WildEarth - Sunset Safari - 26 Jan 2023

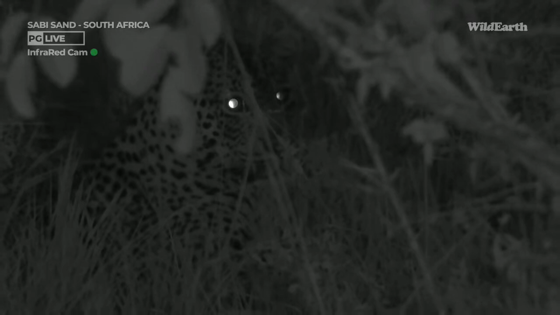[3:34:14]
It is still rather nerve-wracking. The lions are largely back on the kill. The big male is on the kill. He's shouting at the others. Now there's a lioness behind us, eyeing Olaf. Don't worry, Olaf, I'm joking. She's not really eyeing you at all. But they're all kind of now relieving themselves in the patch of grass behind the kill. And Maripre, as you can see, is just looking around.
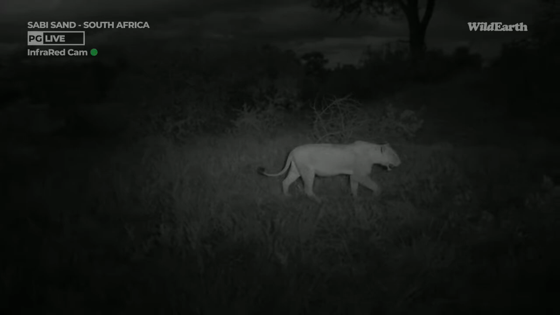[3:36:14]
so it's totally invisible to their eyes. Now she's walking not towards Maripse. Maripse is off to the right-hand side of your picture. I think she's going to lie down on the road there. Oh dear, she's digging a hole like a house cat. This can only mean one thing. And I don't think it's going to be good for us, Olaf.
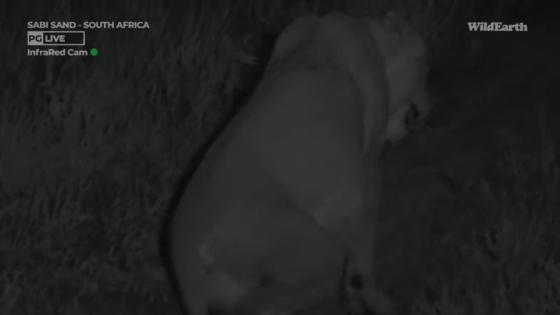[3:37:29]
Oh, thank you. There we go. That's a good idea. You have a little snooze there. Marieps is now staring at her. Let's go back to him. Head off, if that's okay. He's now sort of looking, I think, with consternation on his face.
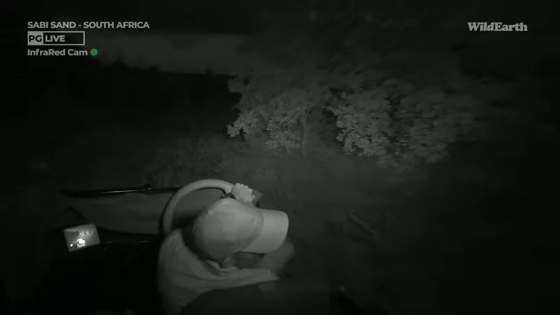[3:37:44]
Just zoom straight in there. His eyes are under that tree.
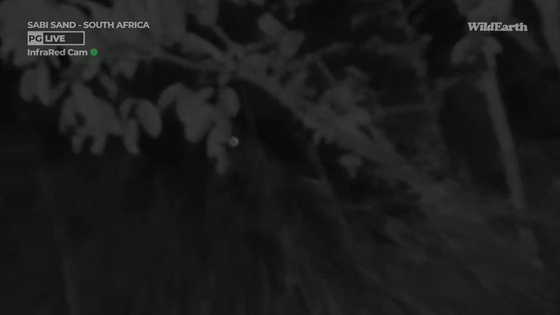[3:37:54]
Yes, quite. Viv, you make a very good point. He was bitten by a puff adder, a beastly snake,
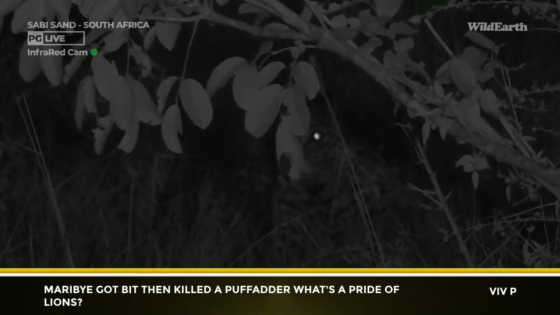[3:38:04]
and he then ate the puff adder. What's the pride of lions? Just shift the focus slightly back. I think it's on the tree. Out of way. There we go. You got it. So just to reiterate, for those of you who are new viewers, perhaps, this is an infrared light,
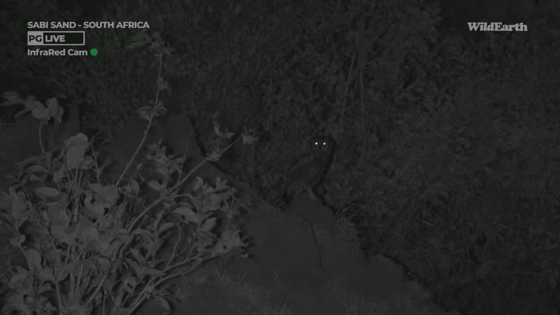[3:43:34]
And I'm not going to go speak too loud now. He's very nervous. I'll try to get him nicely in frame now, but this is going to be the best we can get so far. This is one of the largest owl species that we do have around here in Juma itself. And it is so, so pretty. Unfortunately, at this point of time, at night time, you cannot really see those pink eyelids, but they are absolutely beautiful owls. I'm so, so happy.
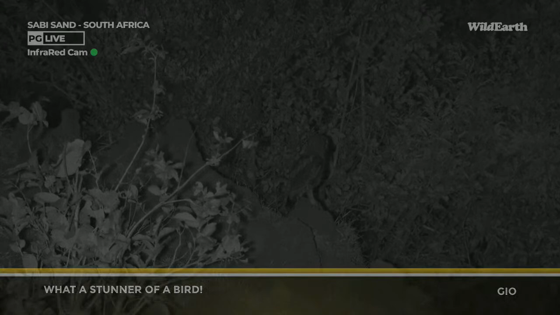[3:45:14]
light on this Verose Eagle Owl. And definitely fortunate that we can didn't fly off again. So yes, but it sounds like it's busy calling for maybe the partner. Let's listen out. I just want to see if we can pick up on that noise. No, I doubt that we're going to get that noise. It sounds like a... Okay, I don't want to do it too loud just now. I'm going to bother the owl.
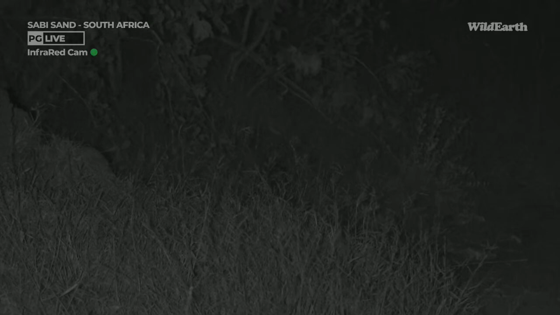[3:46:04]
Oh, there it goes. What's it going to pick? Oh, it might, is it going to grab it? Maybe a rodent? Maybe it's got something there? Let's take a look. It's busy moving in the grass now. You can just see the shadow moving around. He's moving a little bit further down. Maybe it'll come onto the road.
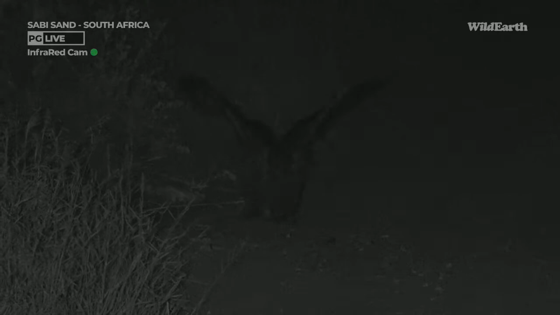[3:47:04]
What has it got? Well, something. What? It's got it. What is it? Like a beetle.
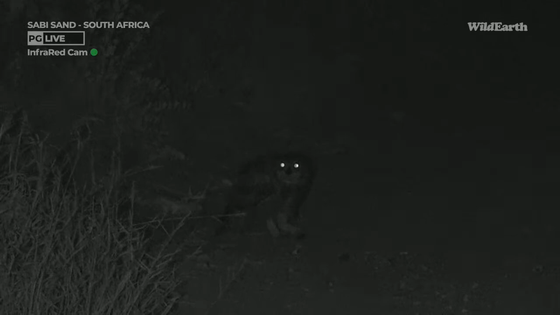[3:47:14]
It holds it with its talons. That is incredible. I don't know what's... I've got not a clue what it's eating. But it's very happy. It looks very delicious.
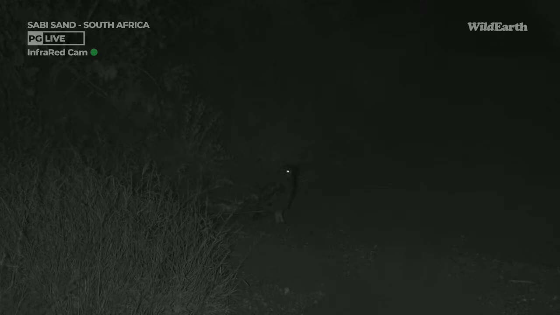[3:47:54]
Could have been a small mouse, I think it grabbed there. Definitely it looked like something that had a little bit of fur on it. There it goes. Oh, what a sighting. Look at that. Beautiful. And how quickly did it pick up on that mouse there? So, so quick.
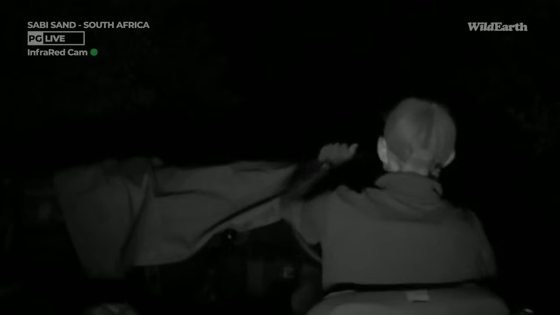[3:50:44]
Let's see if we can't get another view of the lions. I can put a little bit of light on here,
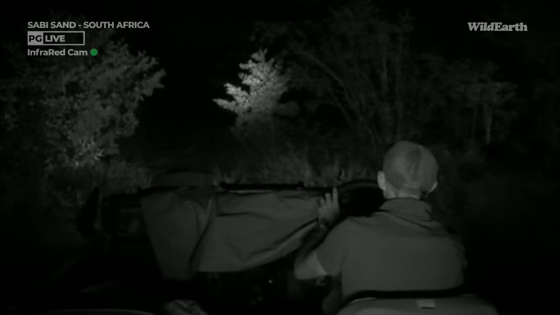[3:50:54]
because I know the leopard is not going to be illuminated by it. He's in here somewhere. How wonderful to see a Verroes eagle owl murder something.
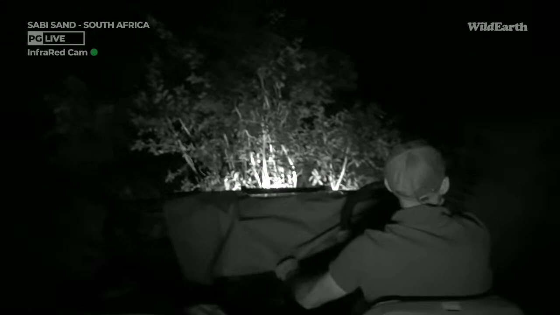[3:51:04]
I mean, again, one must be thankful for the life of the poor thing that's been sacrificed, but really to see an owl hunting is very special indeed. Also to see a leopard surviving this interaction is very special indeed. Alrighty, why not to get ourselves stuck?
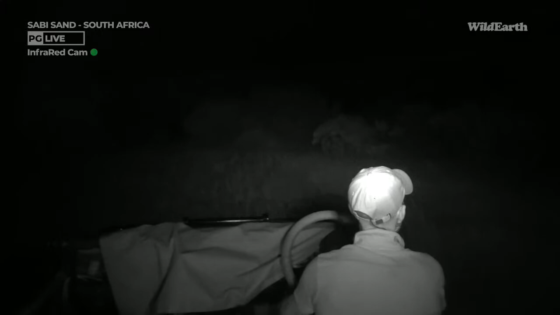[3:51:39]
Should be good. Phew. You know, the feeling I get from watching that sort of interaction is,
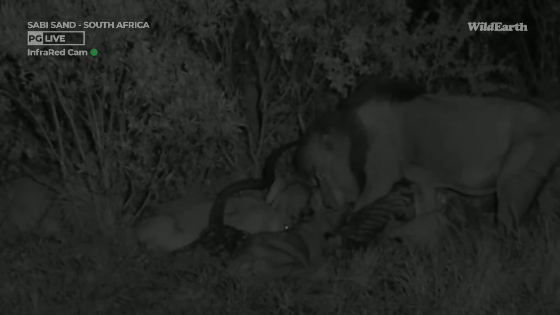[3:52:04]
I mean, it's halfway through watching a particularly well-done thriller and standing outside the headmaster's office, somewhere in between those two feelings. So now we've come back to the lions and we can see that big old S8 is actually, he's not being that nasty about it.